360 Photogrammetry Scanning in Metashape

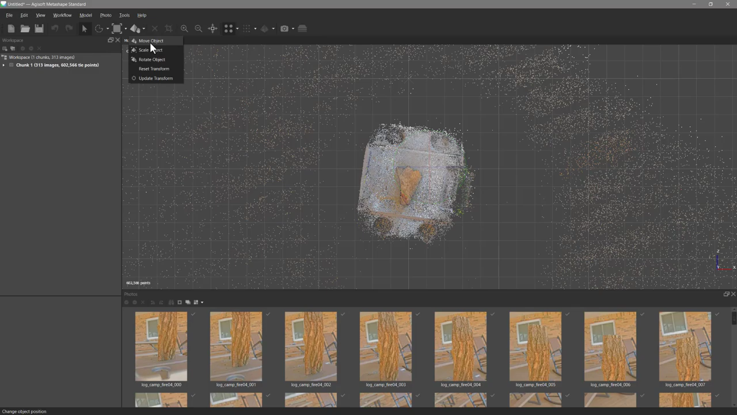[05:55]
gonna go move object and start sliding this over like so and maybe a little bit like that and then I'm gonna go and say rotate object and I'll start to rotate it just it looks like it's upside down
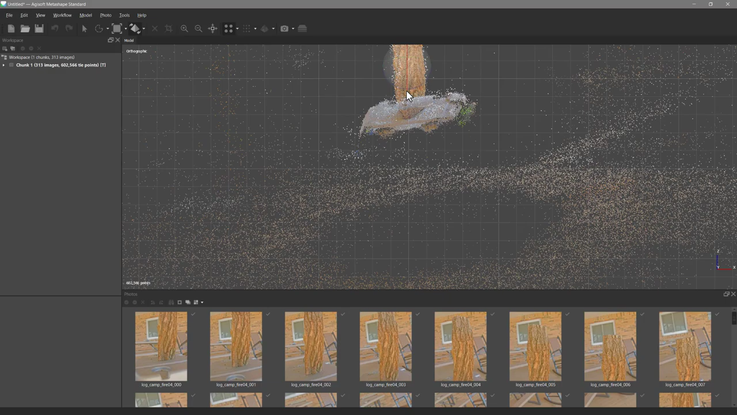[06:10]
so I'm gonna rotate it all the way around which means I might have to move it again we'll see I'm gonna go ahead and hit two sorry three on my keyboard and I guess I did have it the right way I rotated it the wrong way I have my Y orientation going up because most of the programs I use do Y up so you can change that in some of the preference settings and if you know whatever program you're working with like if you're working with blender the
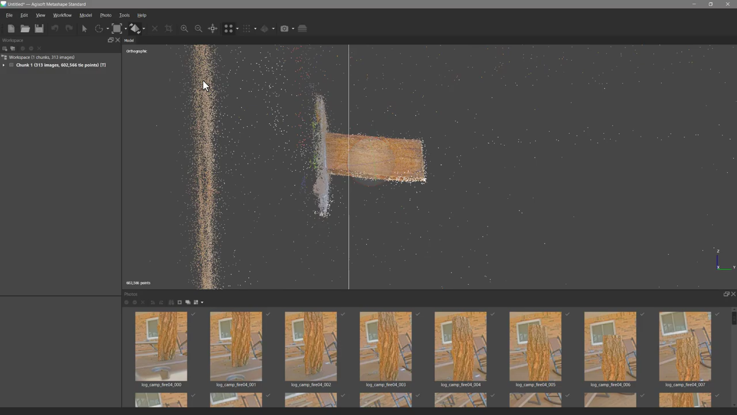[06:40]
Y is not up the Z is up so you may want to change
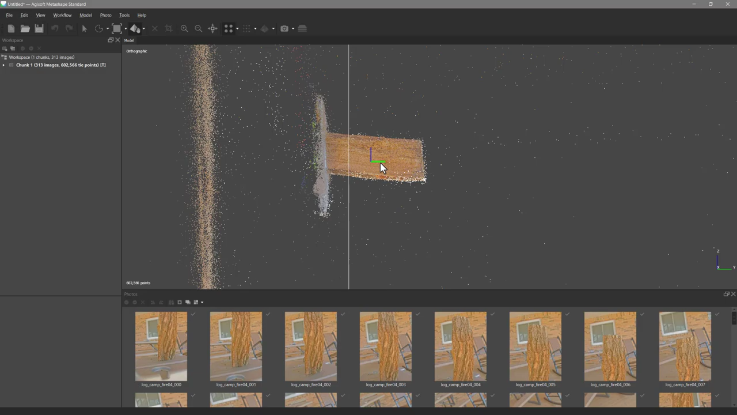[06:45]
that I'll move this so it's kind of like that I'll go back to hit one
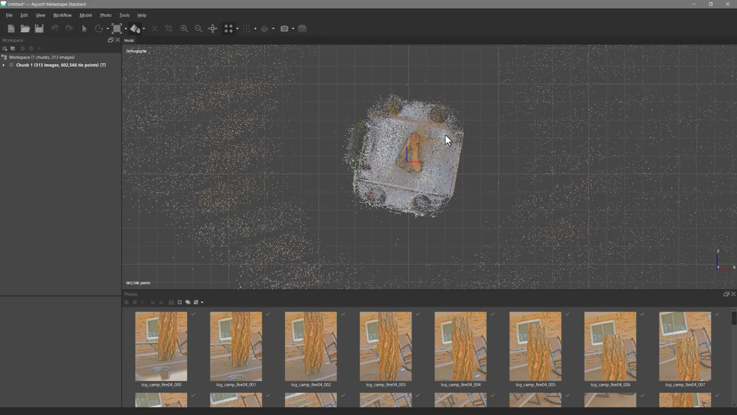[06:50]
again see if I'm close that little X mark which is really hard to see let's see here yeah we're pretty close about right there all
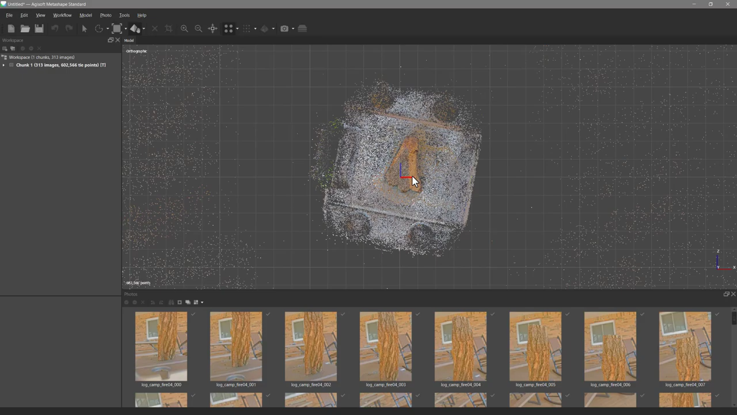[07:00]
right there hit three again and what I like to do is try to align the bottom with this grid so I'm gonna go ahead and just say rotate object and it's almost there but I'll try to be as exact as I can and I just kind of go back and forth like so there we go that's
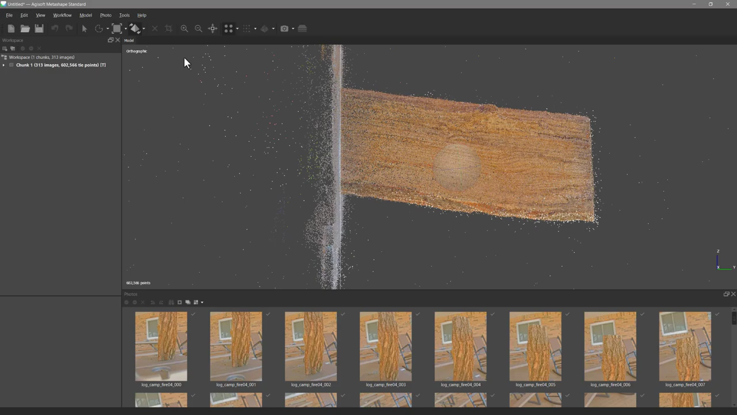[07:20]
pretty good move object and you know maybe just move that back just tiny bit go back to the top view which is one and then what I like to do
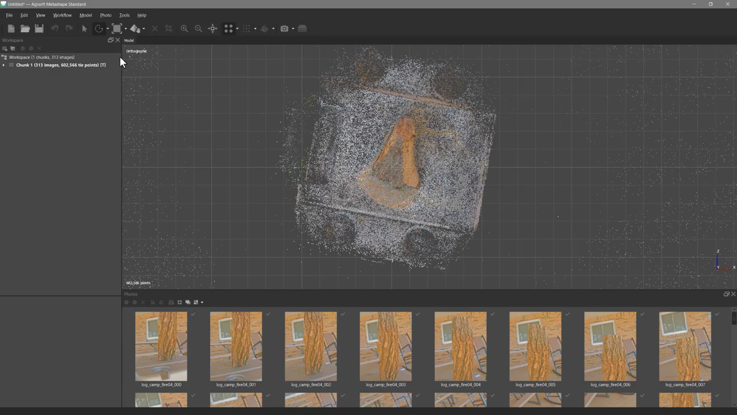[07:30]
is I'll take this lasso here and I'm going to go ahead and lasso this whole thing and so you can see that's all selected
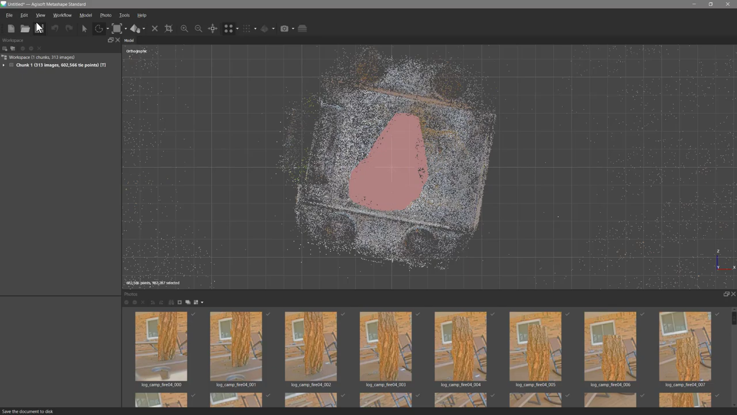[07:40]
and if we look at this from a different point of view here you can
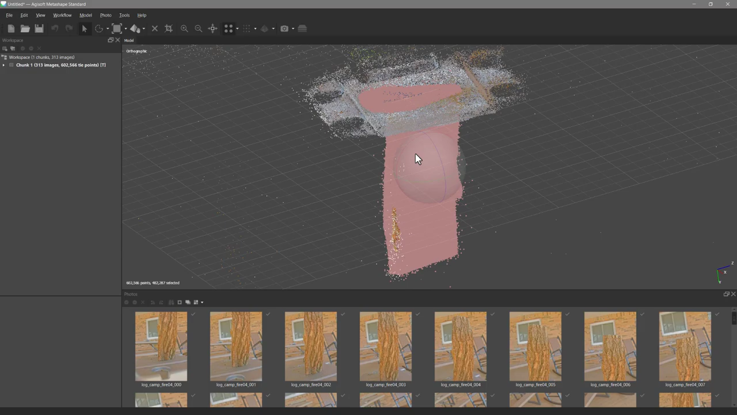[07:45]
see we just have the block oh we're missing a part of it so it's a good thing I looked so if you
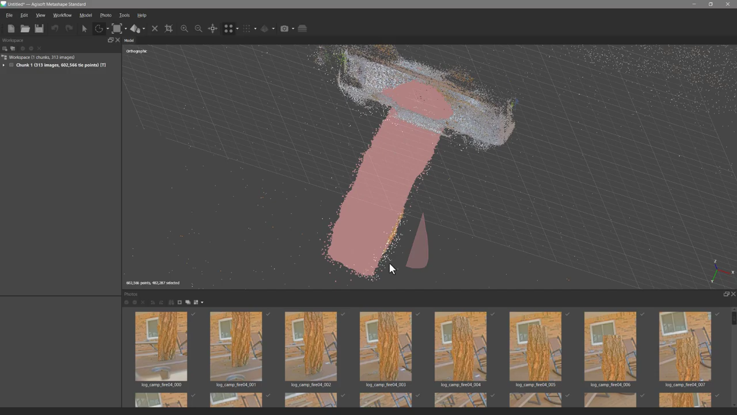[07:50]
hold ctrl and lasso again you'll get the rest of it okay so you just hold ctrl lasso again and then what I'm going to do is just
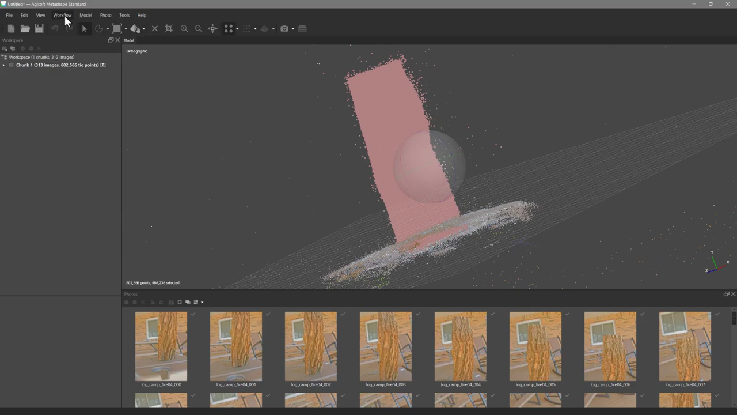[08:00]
invert my selection so I'll go invert selection in the edit menu and it
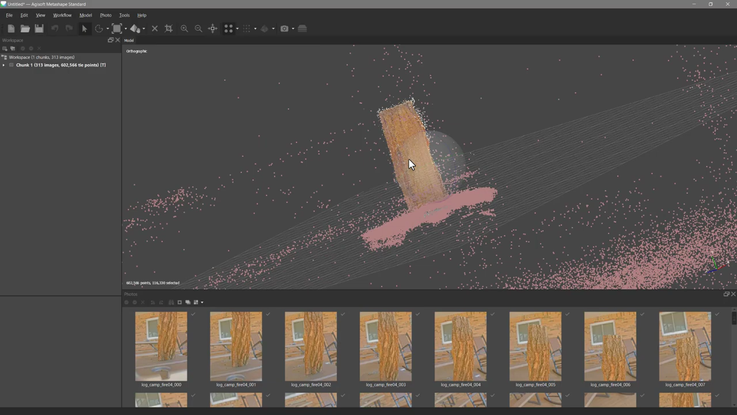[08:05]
grabs everything else I don't need any of this stuff so I'm just gonna hit this X it gets rid of it hmm must have grabbed that too
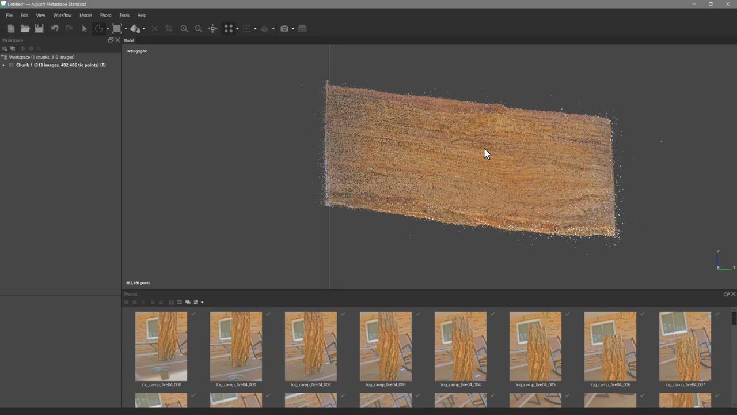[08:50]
but you can okay so this is good enough I you know there's ways you can refine the camera alignment now but I'm just gonna go through this really really fast so from this point here I want to adjust the region so I'm going to rotate the region and I want the region to to just
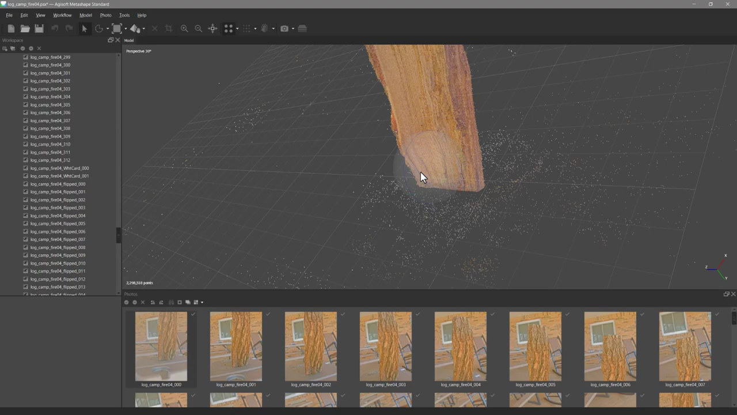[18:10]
highest settings and there's more photos you could see that you know it's kind of reverse which is fine we'll just go ahead and rotate
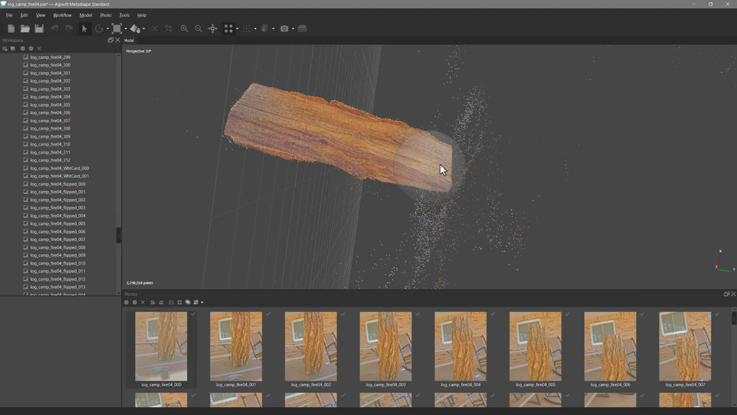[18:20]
it again hitting five hitting three on my keyboard
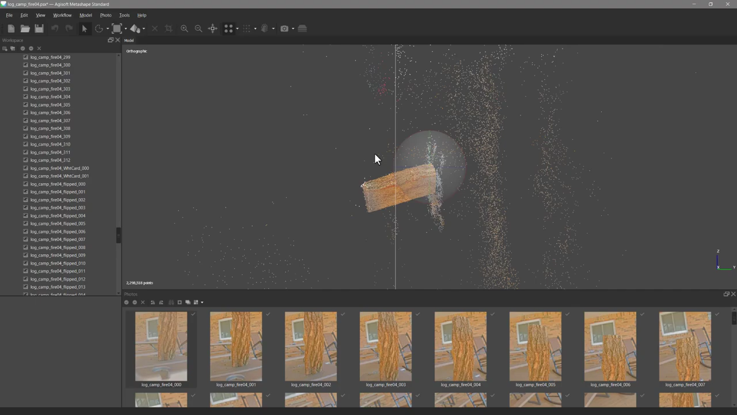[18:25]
and I can go ahead and get into